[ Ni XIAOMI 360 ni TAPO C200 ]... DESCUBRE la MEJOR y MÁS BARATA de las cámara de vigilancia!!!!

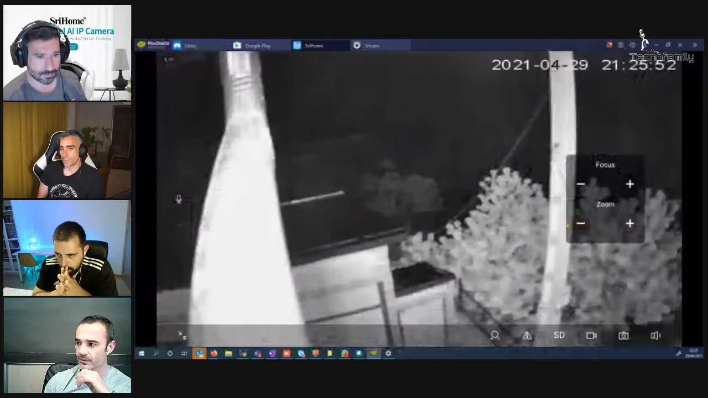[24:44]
Me fija un poco, lo rápido que se mueve y lo rápido que va. Sí, porque... además, esto está conectado. La diferencia con el programa que hicimos con la tapo y eso, el movimiento es brutal, ¿eh? Va mucho más rápido. Vamos, pero mogollón. No, esto se maneja súper bien. Se manejan súper bien. Y luego las cámaras de interior, para que veáis un ejemplo de ojo de pez, de una cámara de interior, esta,